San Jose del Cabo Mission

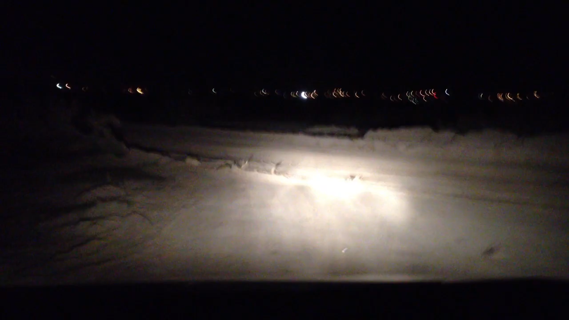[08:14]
Okay, now we have to find our way back in the dark in this crazy area.
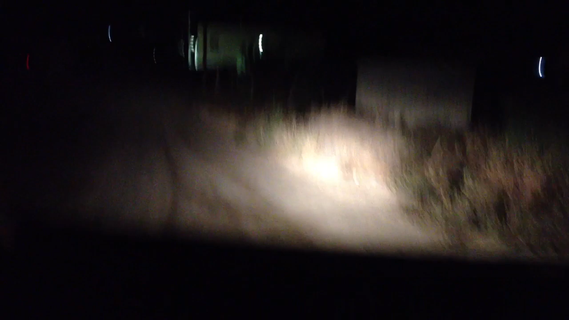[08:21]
Oh, what's this? A newspaper. Ah, somebody's drunk over here.